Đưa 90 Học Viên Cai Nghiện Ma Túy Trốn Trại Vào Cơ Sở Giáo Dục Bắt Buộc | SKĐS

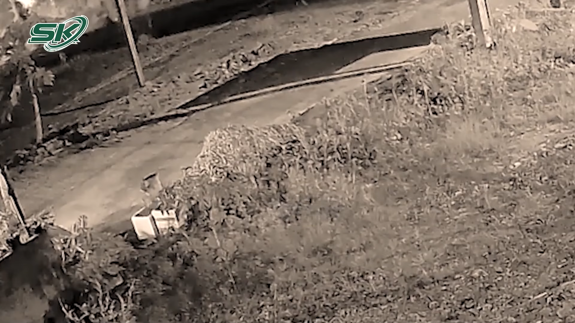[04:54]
Nhớ lại vụ việc, một người dân có nhà ở gần cơ sở cai nghiện cho hay.
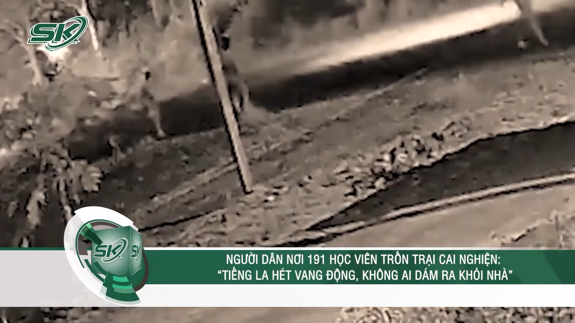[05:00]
Gần 19h ngày 24 tháng 2, xung quanh họ nghe tiếng đập phá đồ đạc là hét rất lớn bên trong trại cai nghiện.
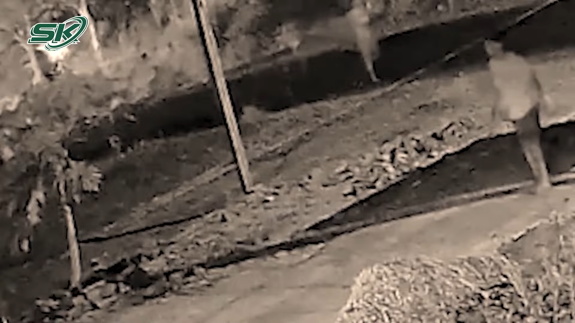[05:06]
Ngay sau đó, công an kêu gọi người dân đóng cửa ở trong nhà. Vài phút sau, hàng chục thanh niên trong trại bắt đầu đập ổ khóa, phá cổng, chạy túa ra đường. Cảnh sát cơ động được huy động đến hiện trường, giữ an ninh trật tự, xịt hơi cay nhưng không ngăn nổi đám đông. Các nhóm học viên cầm cây, thanh sát, búa, rào vừa đi vừa kêu gọi những người khác chạy đi anh em. Người này kể tiếng là hét, chó sủa vàng động cả khu rừng. Quá sợ hãi nên không ai ở khu này dám ra khỏi nhà.